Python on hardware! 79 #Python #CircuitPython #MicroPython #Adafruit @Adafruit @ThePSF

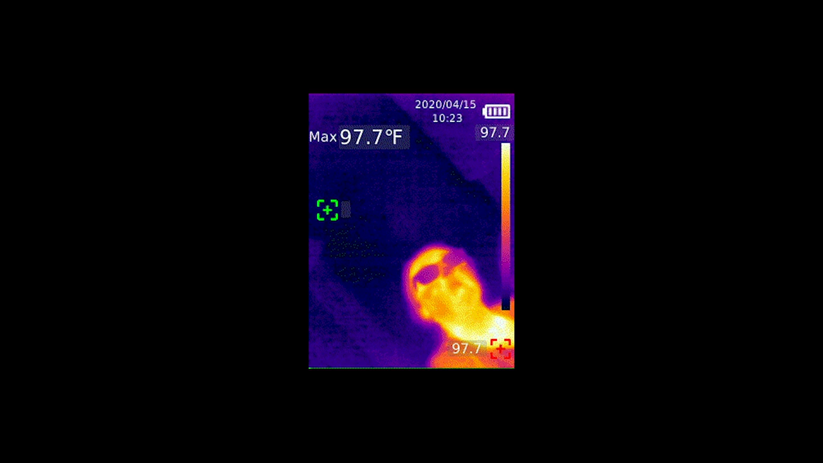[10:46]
On screen: max 97.7°F
He's been hacking on the protocol to extract the image and the maximum temperature.
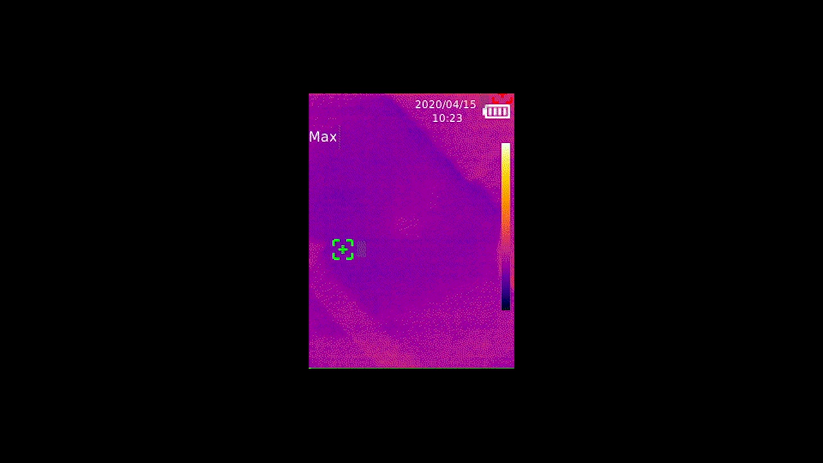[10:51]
The goal is to build an open-source app to connect to the device rather than the proprietary Windows app that the manufacturer provides.